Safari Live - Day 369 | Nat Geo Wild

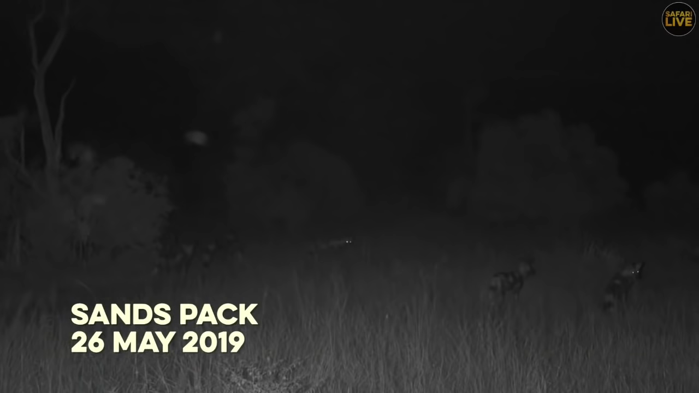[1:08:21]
The dawn chorus had not even begun, and the wild dogs were already up and alert. Pointing their ears forward,
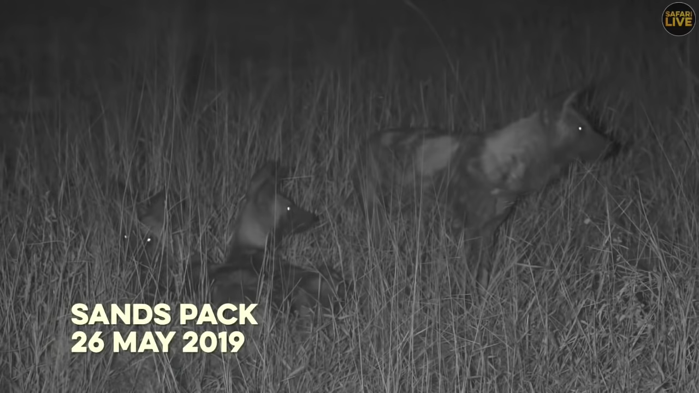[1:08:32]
they listened keenly to the sounds of lions calling in the distance. Their strength as a pack lies in their ability to hear predators approaching. After determining that they were in no danger, the pack stretched their limbs and warmed their muscles with a little play. A hyena watched the pack from a distance, lurking to scavenge on any spoils that the pack might bring down.
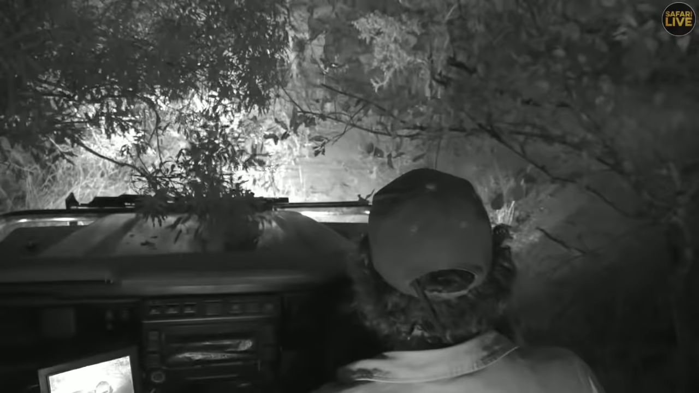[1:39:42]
And well, as soon as Hosanna then caught onto them, he actually tried... Sorry, I'm just going to make my way through here and pass this over. So what he tried to do was climb a tree and get away from them.
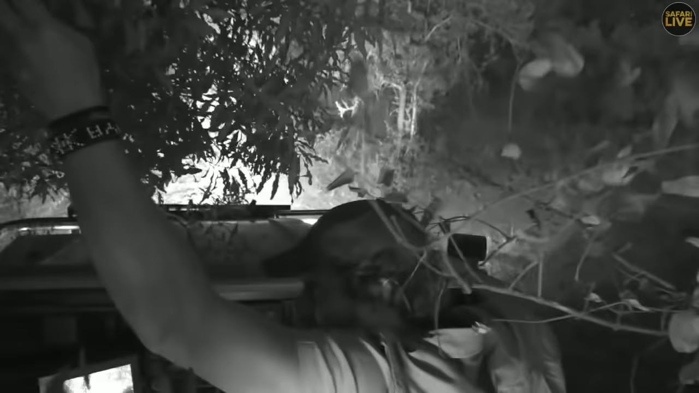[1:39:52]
And well, he wasn't able... Oh, here's... Well, speak of the devil, here's one of the hyenas right here in front of me.
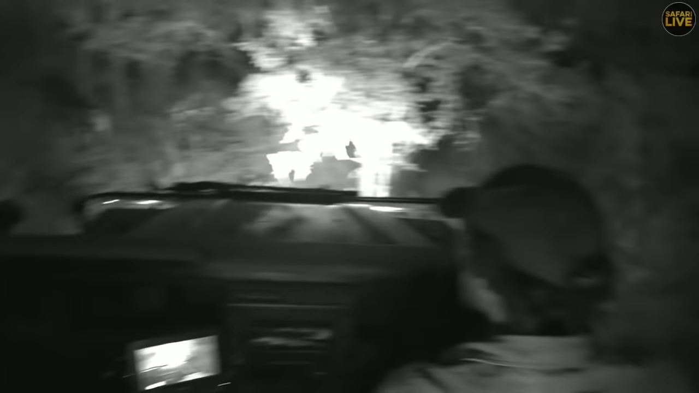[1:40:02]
So that's a good sign, though,
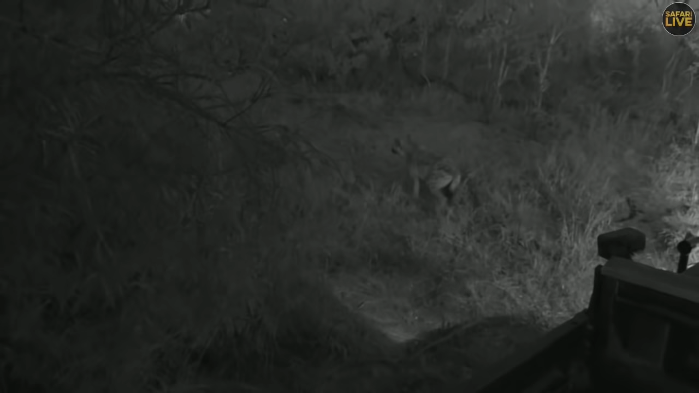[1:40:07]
because they were following Hosanna, so that means he still might be around. So I will follow this hyena.
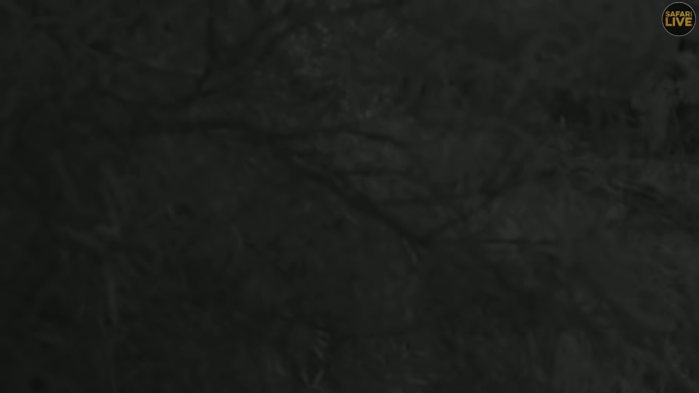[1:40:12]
But, yeah, they sent him into a very fast walk, and then we picked back up on him. He looked like he was crossing the Mawadi, and then he crossed back over, and we managed, luckily, to catch back up with him again.
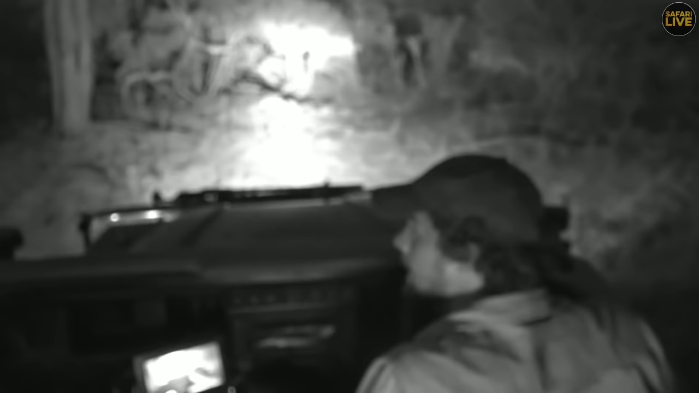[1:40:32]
But again, these hyenas are just pressing on him, as we're seeing right here, and kind of sending him away. Now, they're moving back down this way.
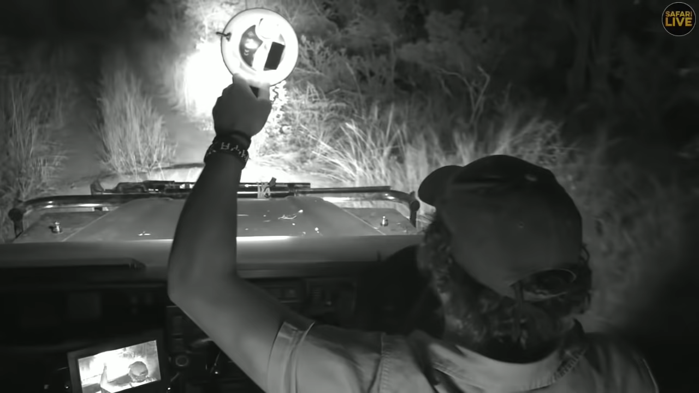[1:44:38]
they are still dwelling kind of about north of the property at the moment, so they could come down any time soon.
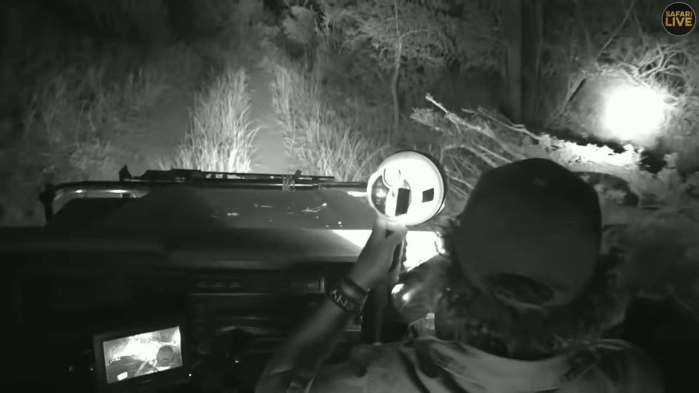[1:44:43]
And well, it's also a bit of a mystery whether they have started denning or not, and if so, where the cubs are. One thing we also don't know the location of is Hosanna, but I'm just making my way back along where we lost him and using my spotlight to try and pick back up on him. But the pace he was moving at, I have a feeling he may have moved off quite a way. I'm just glad to be back on a road now. I can kind of orientate myself.
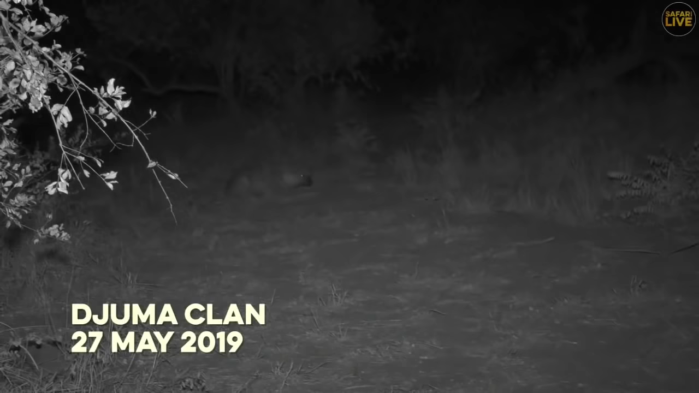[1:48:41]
Ribbon's older daughter, Ntima, certainly does not seem to share in her mother's grief and attempted isolation. In fact, she seems to have something of a gift when it comes to making those all-important social connections. For a lower-ranked hyena, that meant that she had to grin,
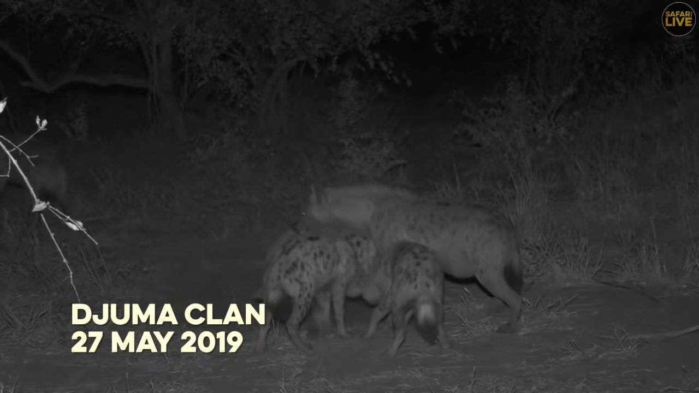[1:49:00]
literally, and bear the attentions of Pretty and her two cubs, as well as an excitable plonk. If Ntima were a person, I would have described her as something of a social climber. She would have read all of the self-help books on making friends and influencing people. As any good social manipulator knows, nothing makes friends faster than sharing a common interest. In this case, an interesting smelling tree.